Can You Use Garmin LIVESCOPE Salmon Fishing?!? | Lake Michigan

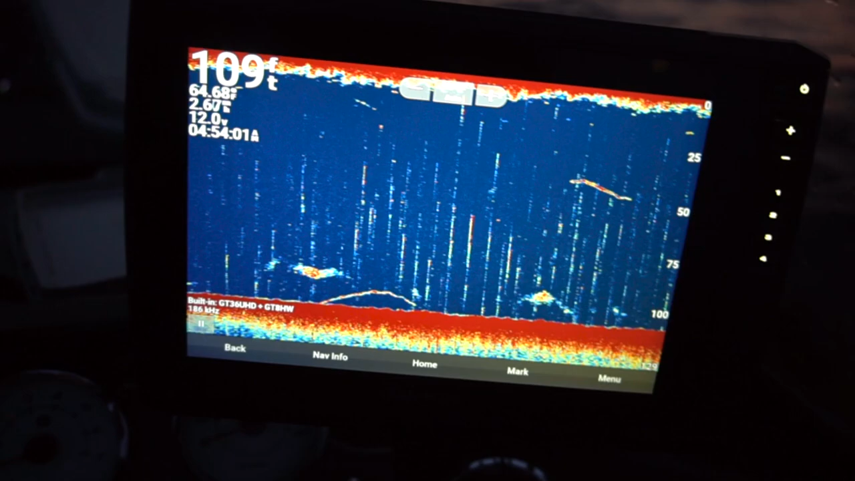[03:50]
On screen: depth 109 ft
Whenever you see fish top to bottom like that, you know,
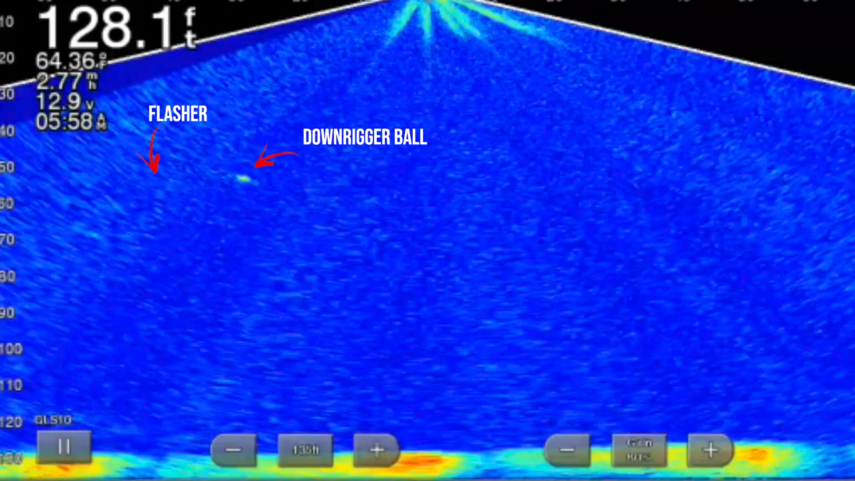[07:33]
On screen: depth 128.1 ft, water 64.36°F
downrigger ball right on the live scope unit So I got everything kind of dialed in and set perfectly right now where I can see my downrigger ball And I can also see that flasher fly behind the ball too as well And we've been watching fish come up to that flasher fly combo pretty much all morning the bite is just Really really tough right now.
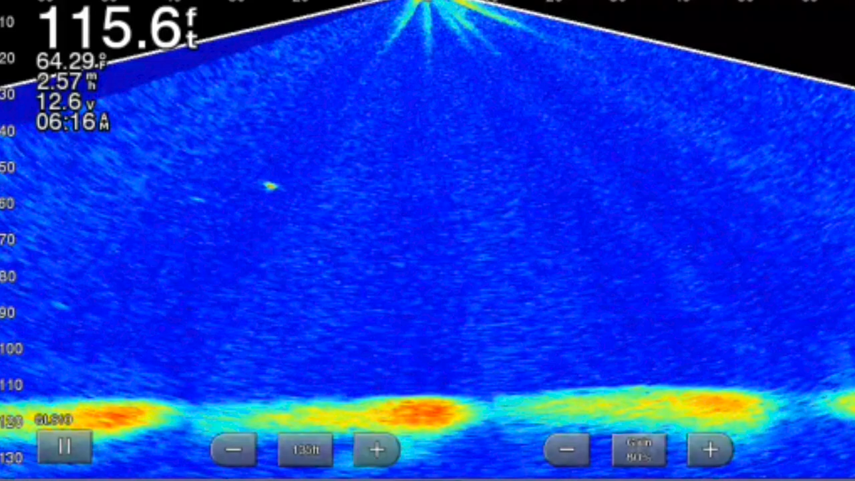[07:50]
On screen: depth 115.6 ft
We are seeing quite a few fish on the live scope unit Just not a whole lot of commitment. It is super neat to be able to watch these fish come up I've been adjusting my speed back and forth slowing down speeding up Doing a lot of s turns and stuff like that trying to trigger these bites,